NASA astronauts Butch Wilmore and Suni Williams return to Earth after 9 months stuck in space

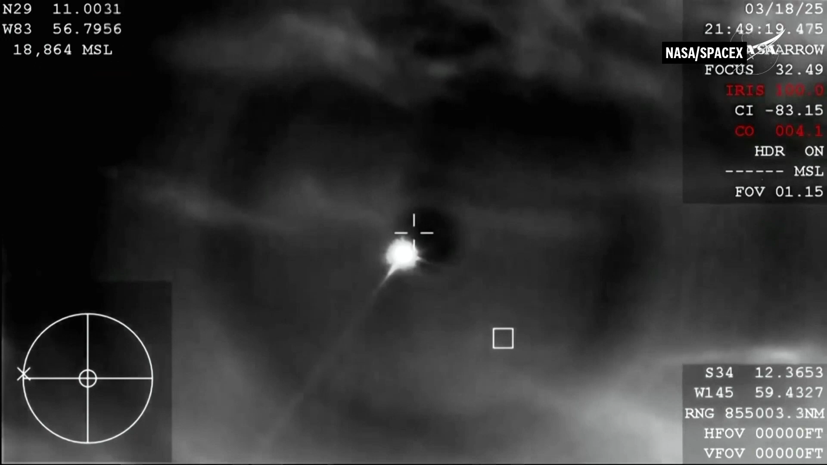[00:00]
Beginning to see that plasma trail as Dragon re-enters the Earth's atmosphere, all of that is expected.
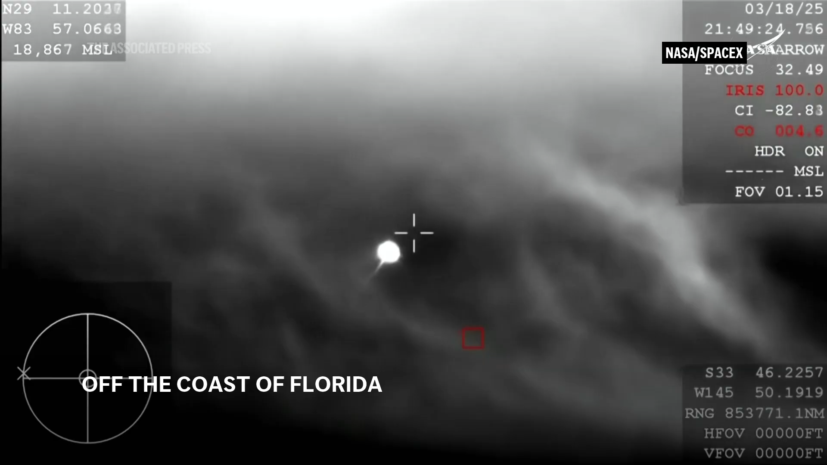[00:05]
Altitude plane, and there you see it on your screen. Drogue deployment. Drogue descent rate normal.